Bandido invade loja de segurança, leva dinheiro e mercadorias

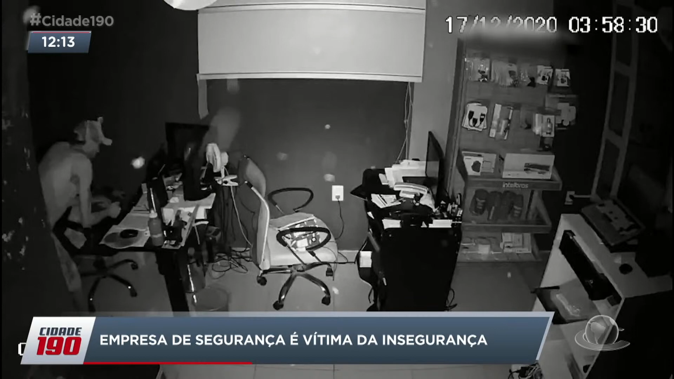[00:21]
Esse bandido aí, ele entra, mexe em tudo à procura de levar alguma coisa, né?
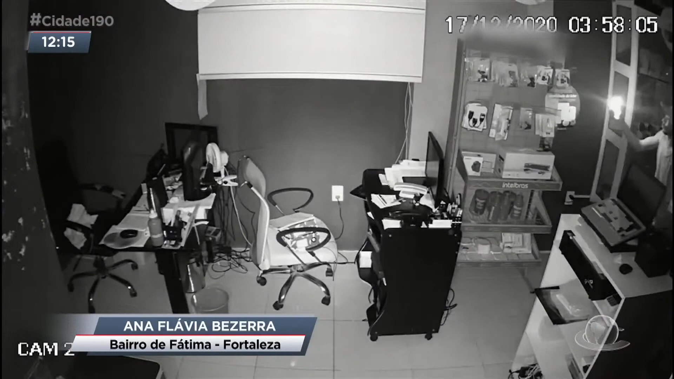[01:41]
Era por volta de quatro horas da manhã, quando esse homem, com uma mochila nas mãos, consegue arrombar e entrar dentro dessa loja de produtos de segurança que fica na Avenida Guanambi.
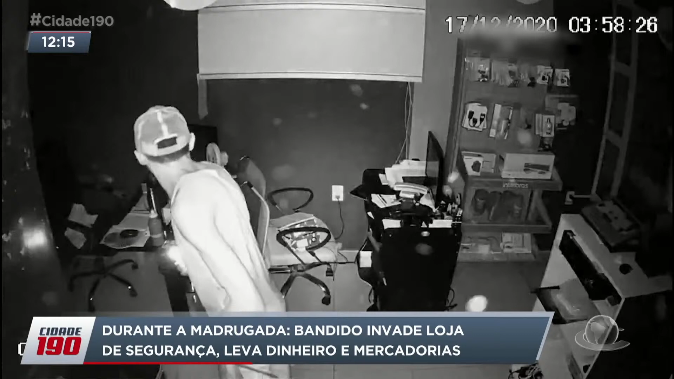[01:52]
E a todo tempo, com o refeiro, ele vai procurando objetos que possam lhe interessar.